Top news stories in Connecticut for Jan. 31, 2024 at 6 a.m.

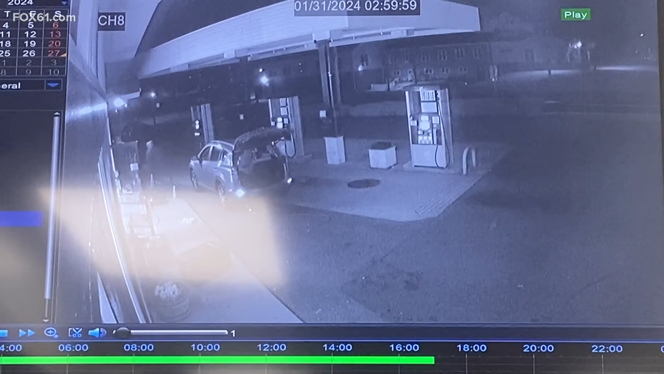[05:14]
Well, in Milford Surveillance Video showing thieves breaking into a gas station and stealing an ATM, this all happening at the Galaxy Fuel Gas Station on New Haven Avenue. The burglars are seen using a cable system to remove the ATM with the vehicle. We're putting it right through the front door there. So far, no arrests have been made.